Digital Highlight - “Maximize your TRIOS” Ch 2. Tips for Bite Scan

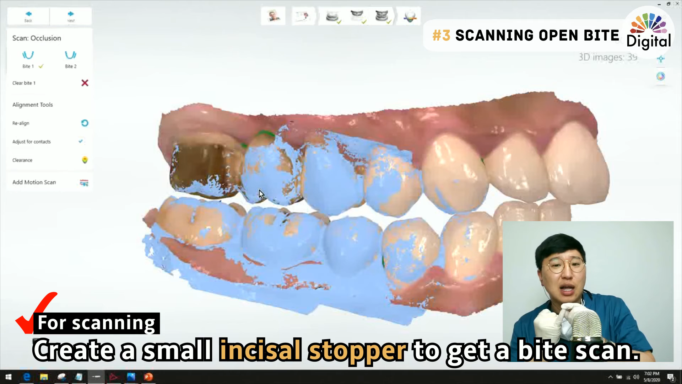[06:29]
stopper to getting by scan okay and then also uh after alignment done uh we'd adjust for contact button here we saw is something change with that button but let me just turn